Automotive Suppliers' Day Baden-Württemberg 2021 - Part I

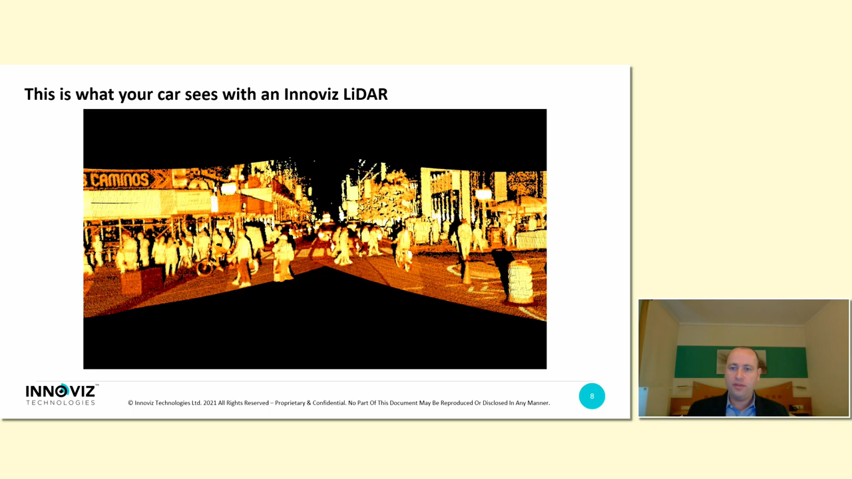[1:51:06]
with the point cloud data coming from the Innoviz One sensor. I think you can appreciate the rich data that you see here with very
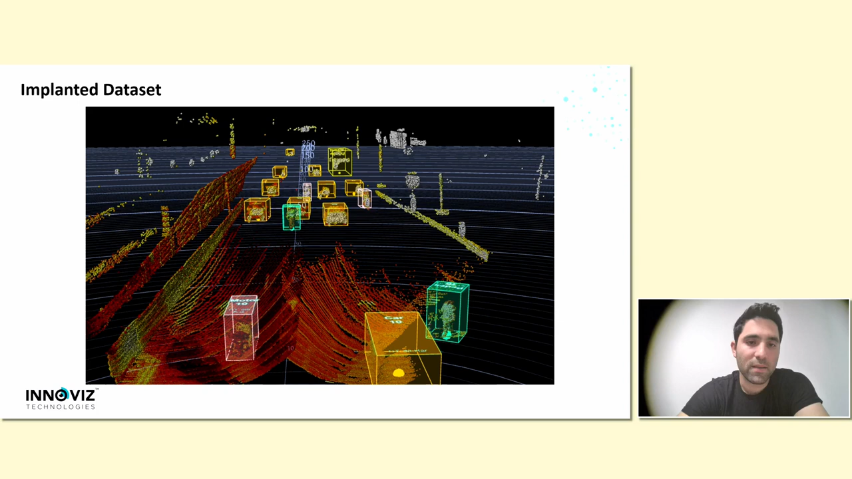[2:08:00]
Yeah, and so what you can see here, you can see a normal highway scene, but you have pedestrians in the middle of the road and cyclists. And if you can click once again, you see a little bit more examples. Yeah, so this is really helps us to have the ODD contained in our models and not expanding our models and investing so much computation, but still being able to yield very good results on pedestrians and cyclists and vulnerable users as well.
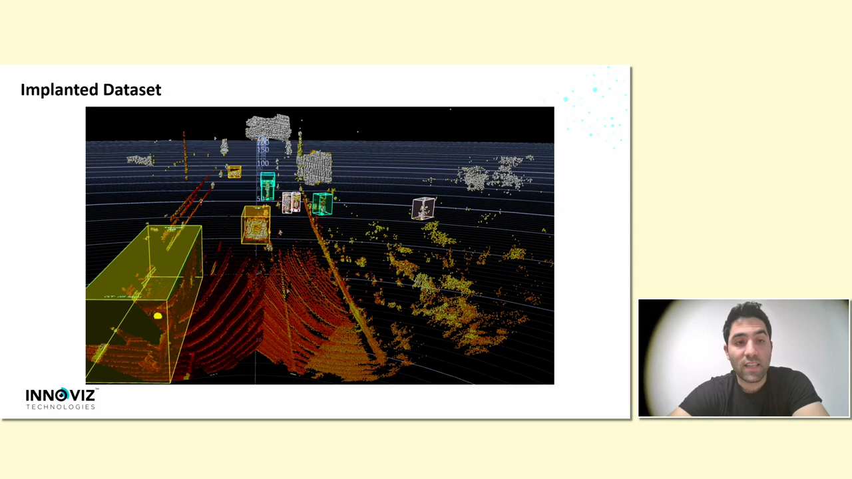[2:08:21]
If you can click once again,
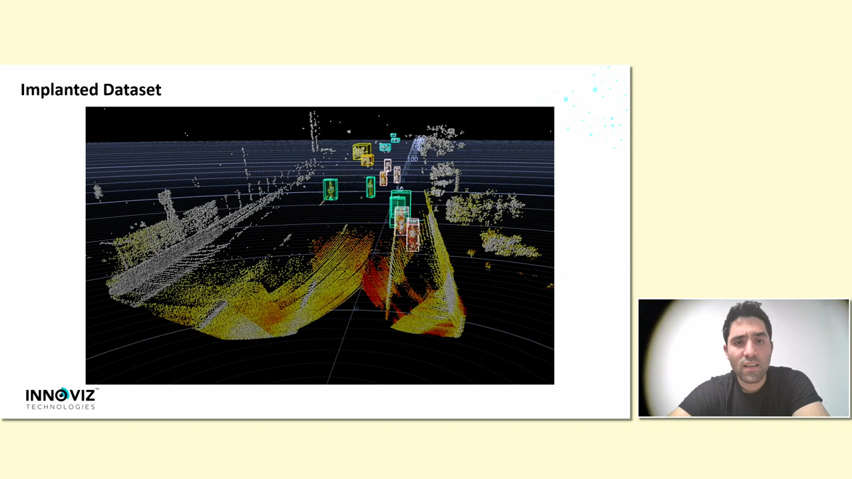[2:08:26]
and maybe once again,
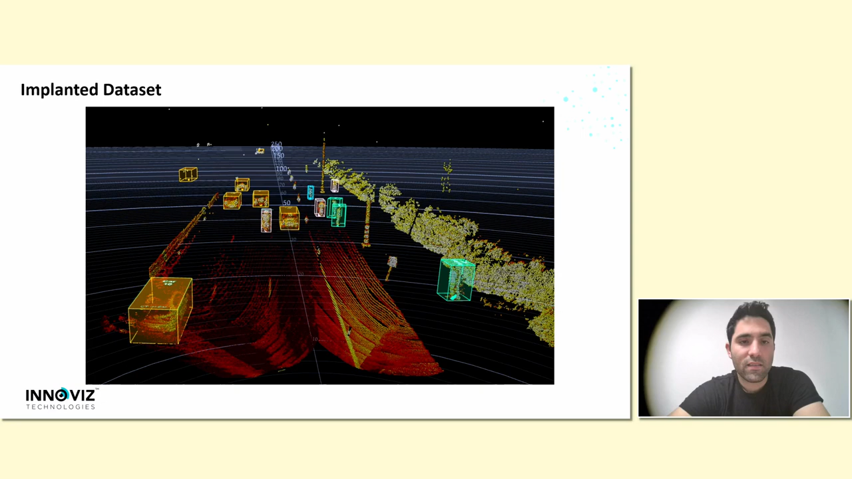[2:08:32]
one last time. These pedestrians, these are the blue